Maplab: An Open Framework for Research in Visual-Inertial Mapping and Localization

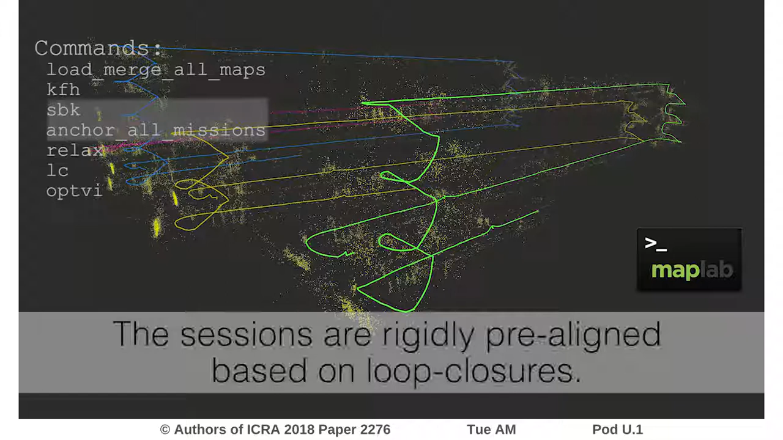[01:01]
Then, they are rigidly aligned based on loop closures.
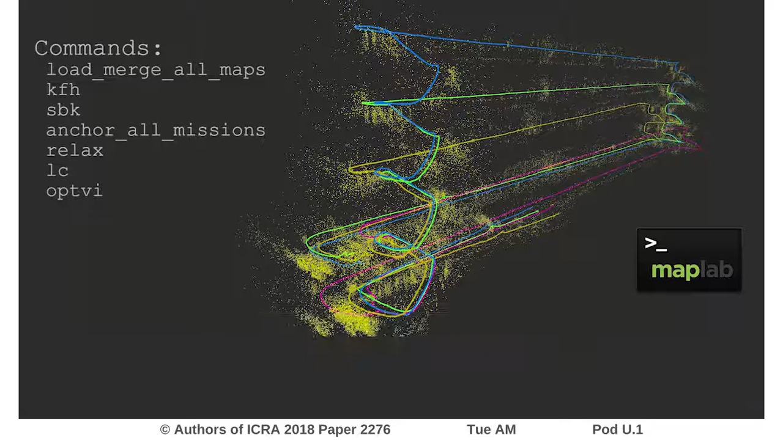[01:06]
Large errors are rectified using robust pose graph relaxation.
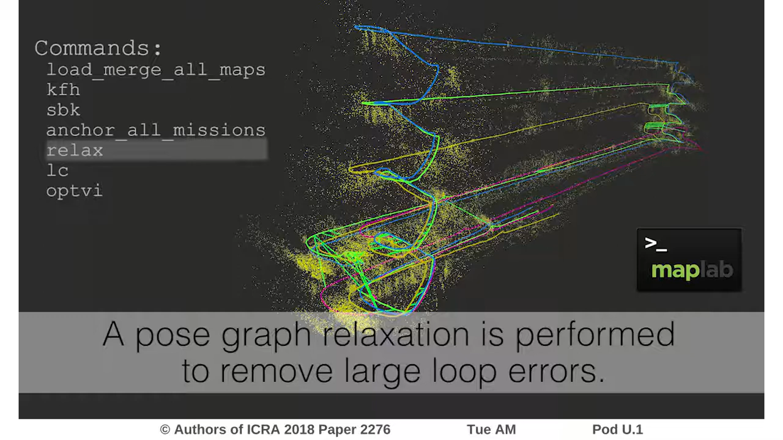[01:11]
Next, we find additional loop closures between all sessions.
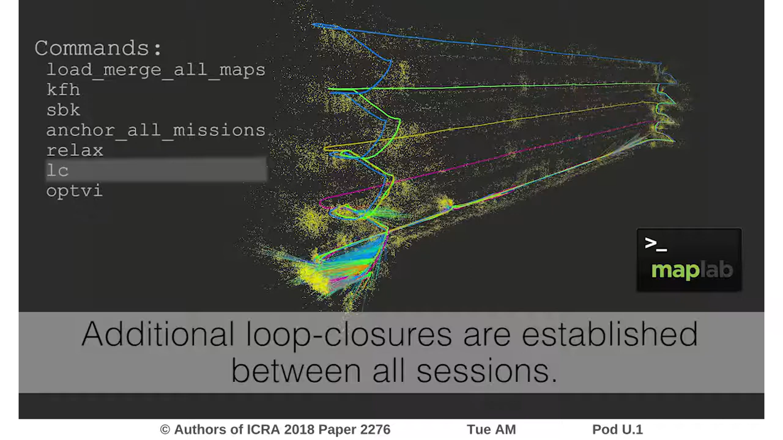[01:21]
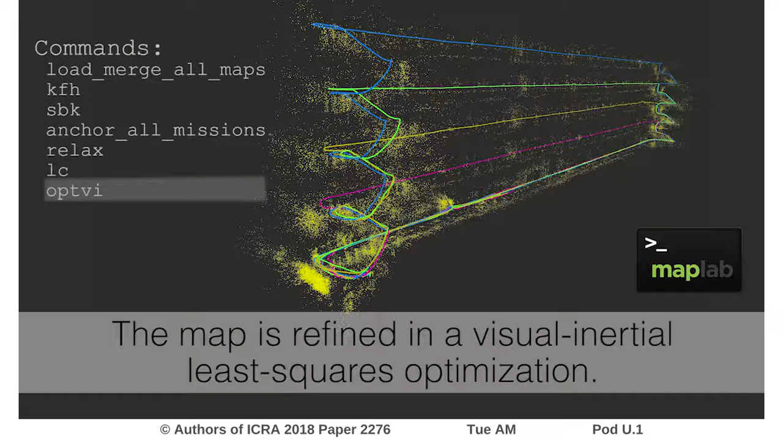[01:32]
Finally, the entire map is refined using weighted least squares optimization.
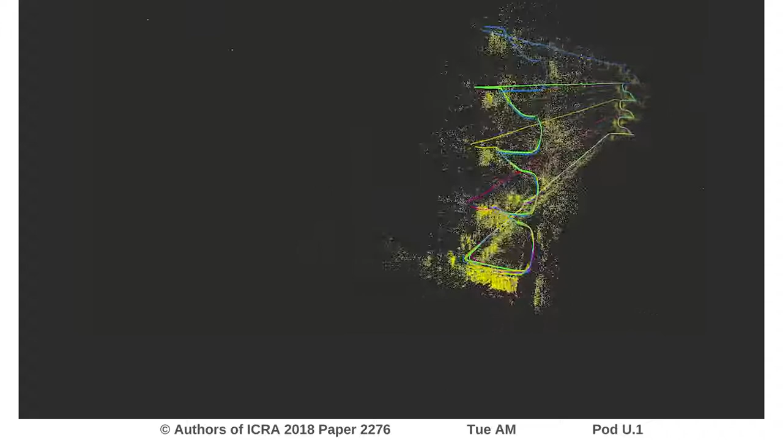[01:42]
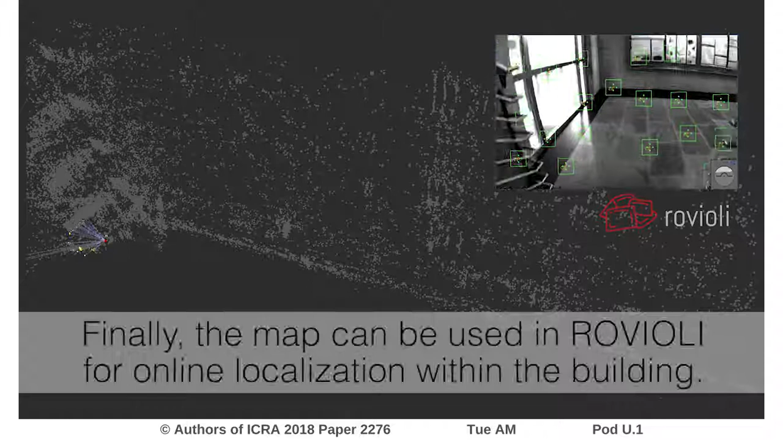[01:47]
The map can then be reused to relocalize when visiting the building again.
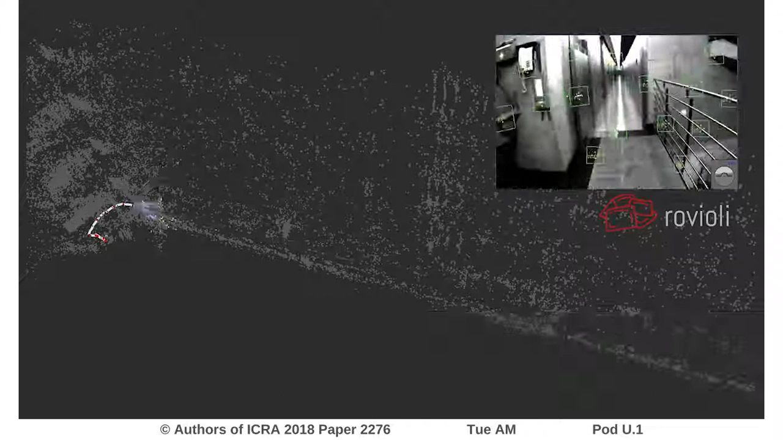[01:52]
The rays show correspondences between the current image and the localization map.
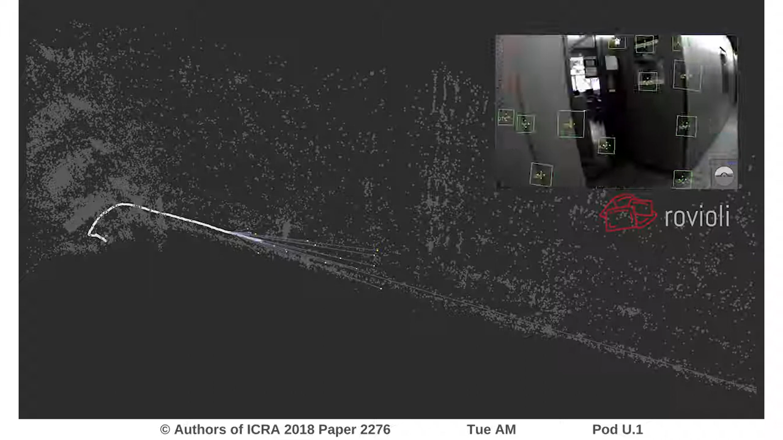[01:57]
MapLab also supports large-scale maps covering several city blocks.